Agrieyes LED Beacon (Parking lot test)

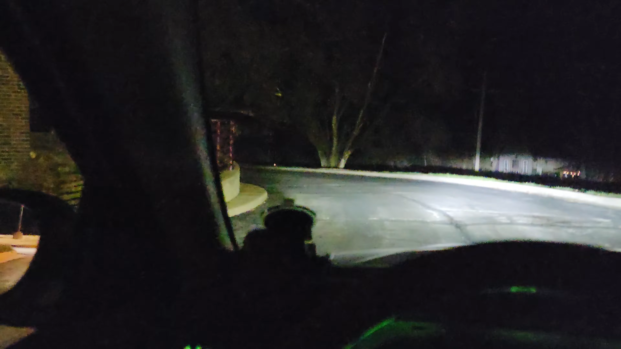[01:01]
like we're coming up to a building here, we can go ahead and hit the power button on the remote.
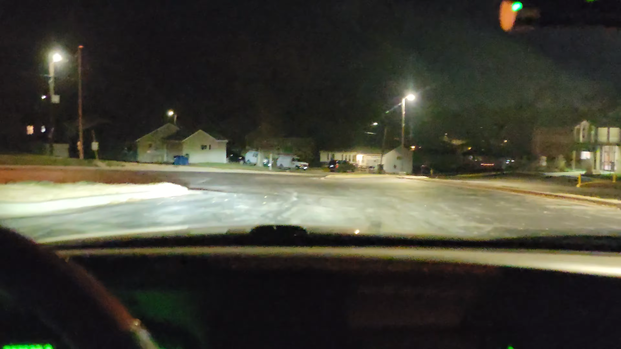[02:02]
So we're gonna stop here so it looks like from the outside like in a parking lot setting and go from there. And this is what it looks like on the vehicle.